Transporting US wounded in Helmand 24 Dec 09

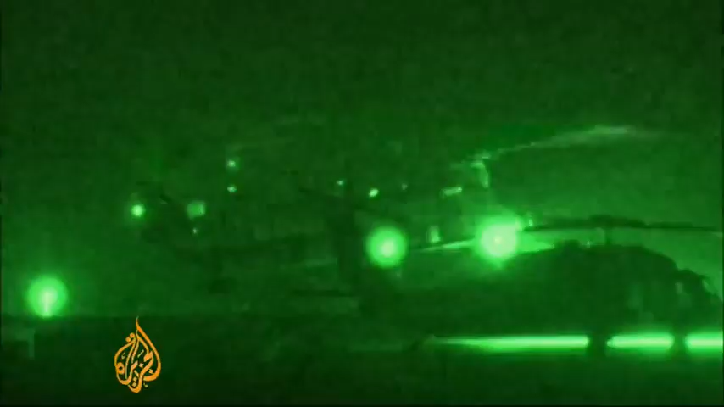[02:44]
Once stabilized, a British helicopter comes to take Masterson away.
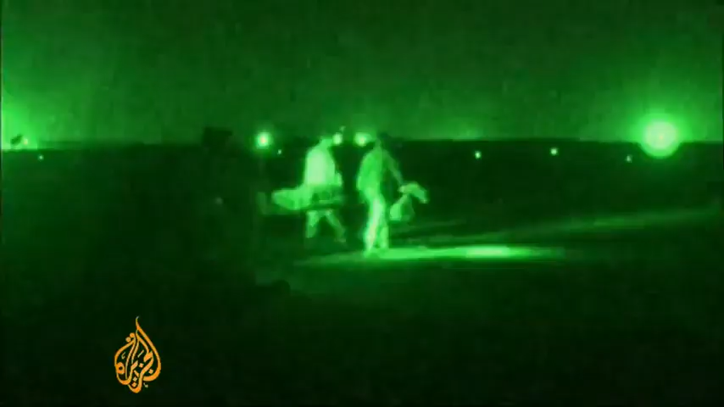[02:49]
This is only the beginning of a journey that will ultimately take him from Helmand to a hospital back in Germany.